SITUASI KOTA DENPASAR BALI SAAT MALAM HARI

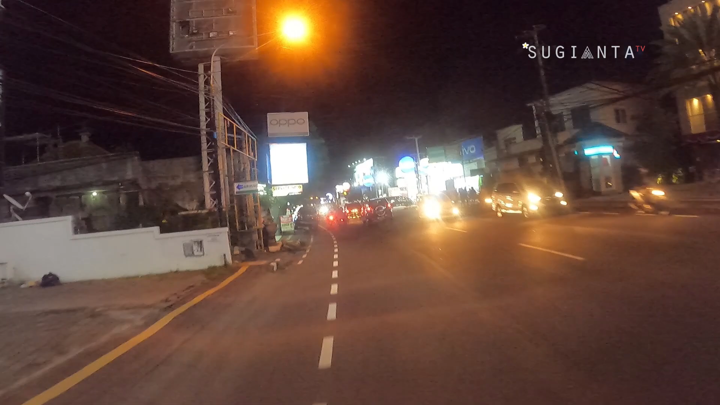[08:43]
Ya, seperti inilah arus lalu lintas di Jalan Teku Umar Kota Denpasar saat malam hari guys. Ramai namun lancar. Nah, jika biasanya saat sebelum pandemi melanda dunia termasuk Bali, kawasan ini selalu ramai guys. Makin ramai saat malam hari.
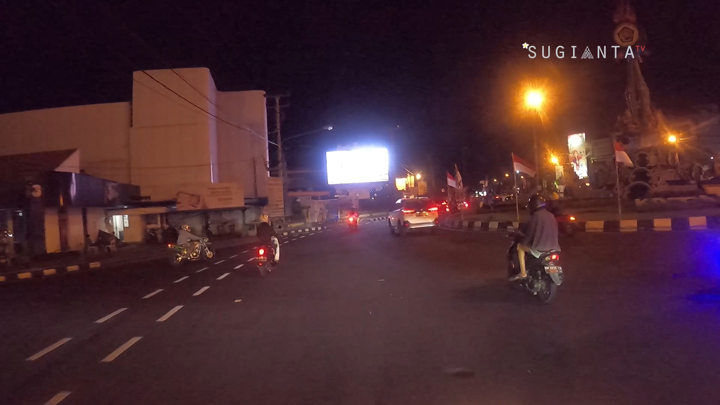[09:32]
kiri saya ini adalah Klub Akasaka yang masih tutup, guys. Nah, jika kalian lurus, itu kalian menuju Teku Umar Barat atau ke Marlboro, kemudian saat ini saya berputar, saya kembali ke arah Teku Umar nih, guys. Nah, jika kalian lurus ini, itu kalian menuju arah Nusa Kambangan.
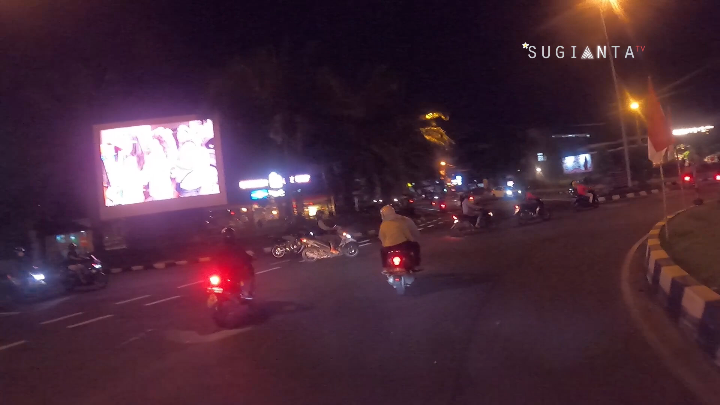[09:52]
Jika kalian berbelok ke kanan dari bundaran ini, itu akan menuju Rumah Sakit Umum Sanglah Denpasar guys. Nah, ini saya kembali ke Jalan Teku Umar, saya perlihatkan lagi situasi lalu lintas yang ada di Jalan Teku Umar guys. Dilansir dari Wikipedia, Kota Denpasar adalah ibu kota Provinsi Bali, Indonesia.
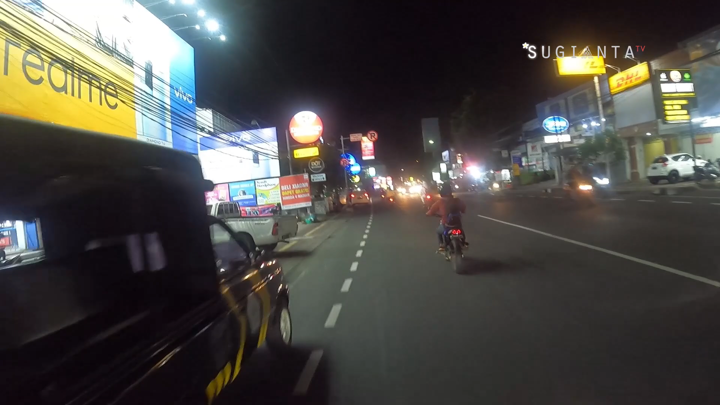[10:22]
Denpasar merupakan kota terbesar di Kepulauan Nusa Tenggara dan kota terbesar kedua di wilayah Indonesia Timur setelah Makassar. Pertumbuhan industri pariwisata di Pulau Bali mendorong Kota Denpasar menjadi pusat kegiatan bisnis dan menempatkan kota ini sebagai daerah yang memiliki pendapatan per kapita dan pertumbuhan tinggi di Provinsi Bali. Pemerintah akan mempersiapkan 3 kota yaitu Medan, Denpasar, dan Makassar sebagai kota metropolitan baru.
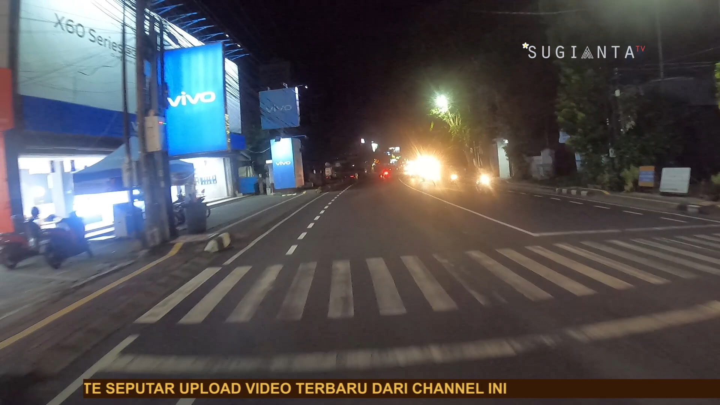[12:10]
Sebelum kerajaan tersebut ditundukkan oleh Belanda pada tanggal 20 September 1906 dalam sebuah peristiwa heroik yang dikenal dengan Perang Puputan Badung.
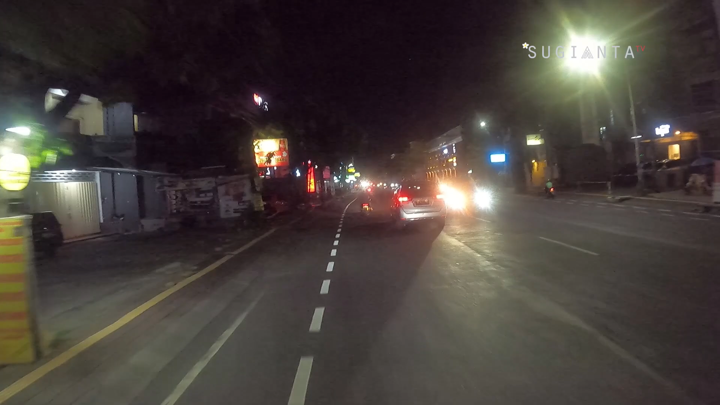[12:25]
Nah, dan ini adalah lampu merah atau traffic light yang ada di Jalan Tuku Umar menuju arah Jalan Diponegoro, guys.
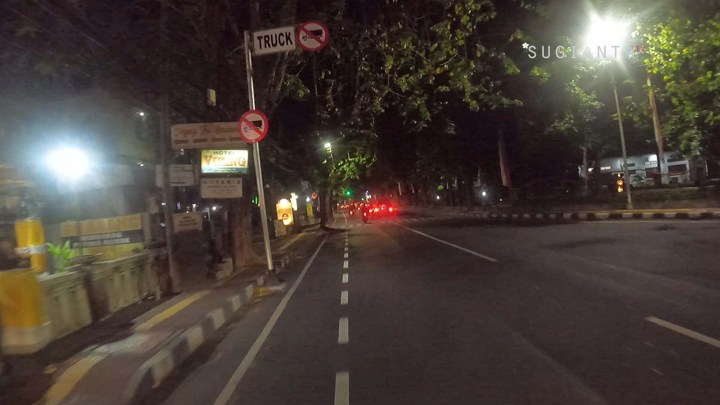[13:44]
ada kantor instansi pemerintahan, ada mall yaitu Mall Ramayana. Nah, ini adalah RTC, Remo Trend Center, yang menjual beraneka macam PC dan laptop, barang elektronik lainnya, guys. Nah, di kanan saya ini adalah Mall Ramayana, terlihat sudah tutup. Nah, seperti inilah situasi jalanan yang ada di Jalan Diponegoro, Kota Denpasar, guys.
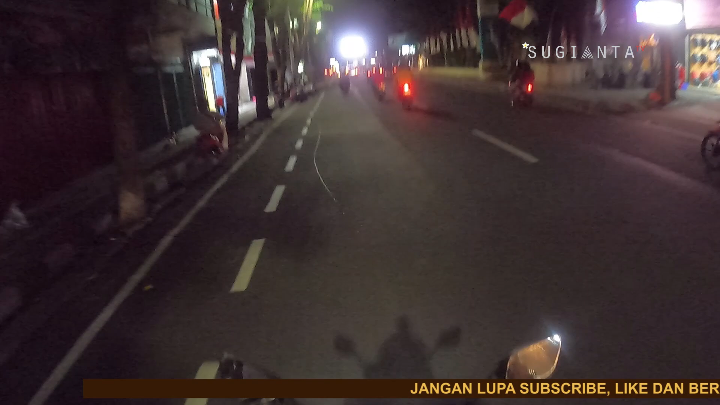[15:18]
sangat-sangat lengang atau ramai, cenderung lancar guys. Nah, jika kalian ke arah kanan itu jalan itu kalian menuju jalan Udayana, saya memilih jalur kiri
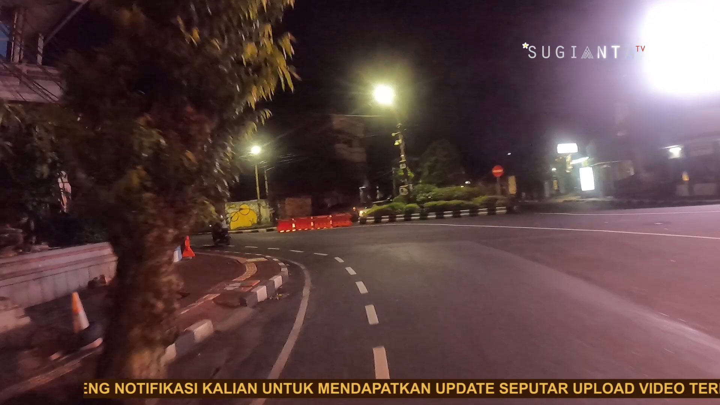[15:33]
atau memasuki jalan Pulau Sulawesi guys. Nah, di sini adalah banyak terdapat toko perhiasan di sebelah kiri saya ini. Nah, ini adalah jalan Sulawesi. Dan salah satu toko perhiasan yang terkenal
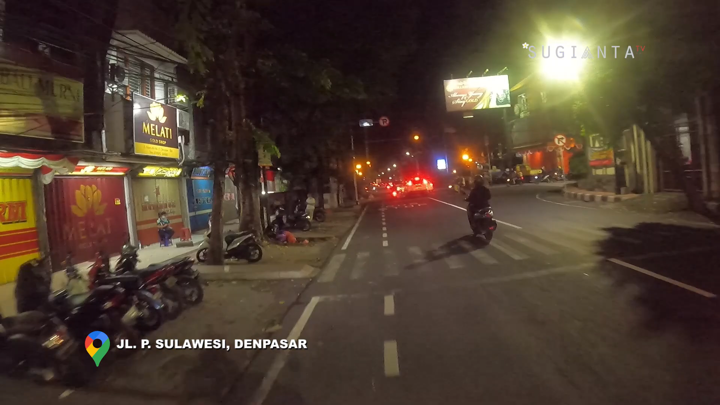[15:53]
di kawasan ini adalah toko perhiasan Kohinoor yang berada di kanan saya ini guys. Nah, yaitu ini adalah jembatan. Di bawah jembatan ini terdapat tukat Korea guys, atau tukat Badung. Nah, saya masih terus berlanjut menuju arah barat. Nah, seperti inilah situasi jalanan arus lalu lintas di Jalan Pulau Sulawesi, Kota Denpasar, guys.
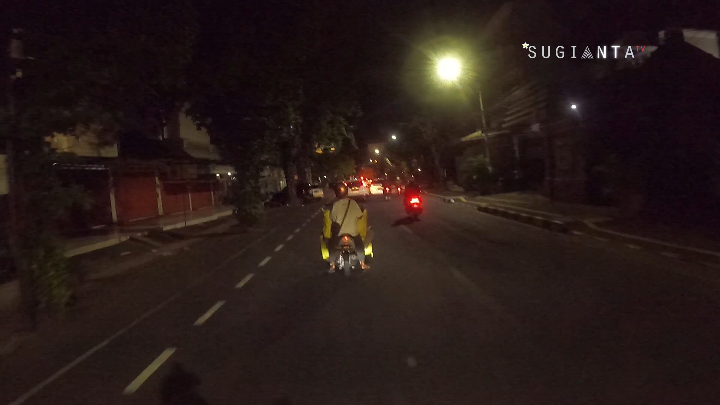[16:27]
Nah, di sini terdapat perempatan.
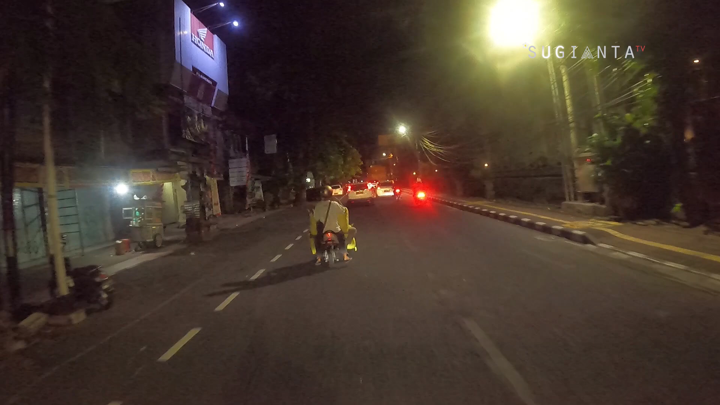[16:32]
Jika kalian lurus, maka kalian akan ke arah Pasar Pemedilan. Nah, jika kalian belok kanan, itu kalian akan menuju arah Gajah Mada dan juga Gunung Agung, guys.
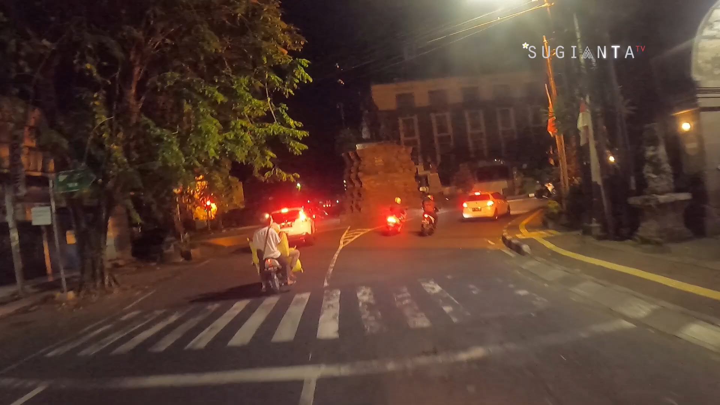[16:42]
Nah, saya berbelok ke arah kanan. Ya, seperti inilah situasi di Kota Denpasar saat malam hari, guys. Di kawasan ini juga terdapat perkantoran, baik kantor bank, finance, dan lain sebagainya.
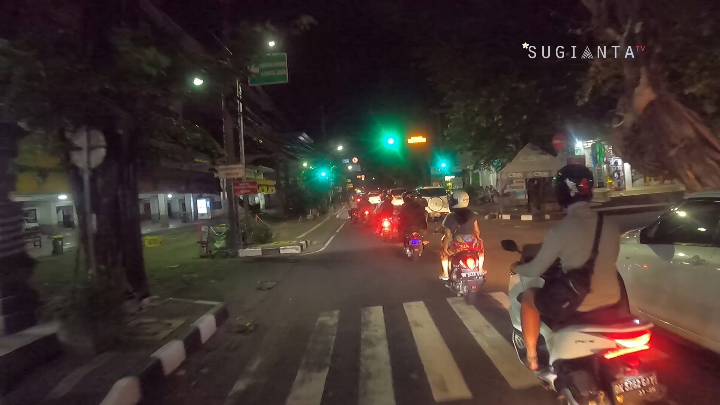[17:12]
Dan ini adalah wisata, jadi bioskop Cineplex yang dulu terkenal dengan yang zaman dulu hits, guys, di zamannya, guys. Sekarang juga hits karena harganya sangat terjangkau di Cineplex ini, guys. Nah, ini adalah jika kalian ke kanan, kalian akan menuju ke Jalan Gajah Mada. Jika kalian ke kiri, kalian akan menuju ke Jalan Gunung Agung. Nah, ini saya akan menuju ke Jalan Gunung Agung.
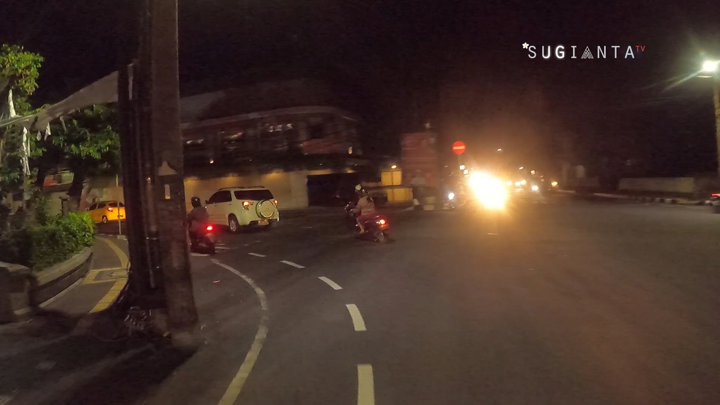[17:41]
Di Jalan Gunung Agung ini juga merupakan kawasan bisnis, guys. Kawasan bisnis yang terletak di Kota Denpasar. Nah, ini saya sudah berada di Jalan Gunung Agung. Nah, jadi pertokoan yang terdapat di Gunung Agung ini,
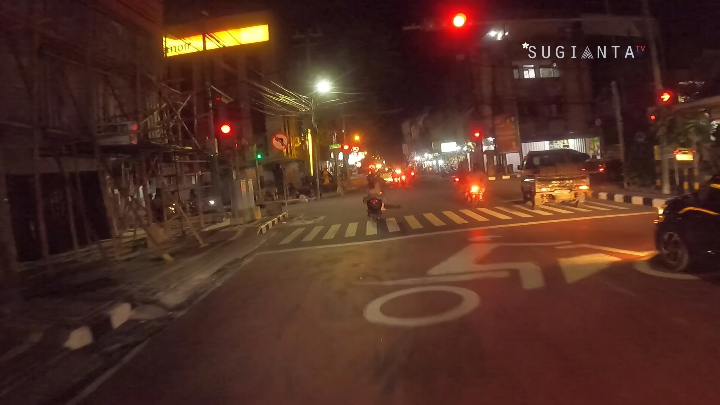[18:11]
saat saya merekam gambar ini, sebagian besar masih buka, guys. Nah, di sini juga terdapat toko-toko, ada toko elektronik, ada toko pakaian, dan lain sebagainya. Nah, di samping kanan saya ini adalah pasar. Nah, seperti inilah situasi lalu lintas di Jalan Gunung Agung saat malam hari, guys. Terlihat lengang.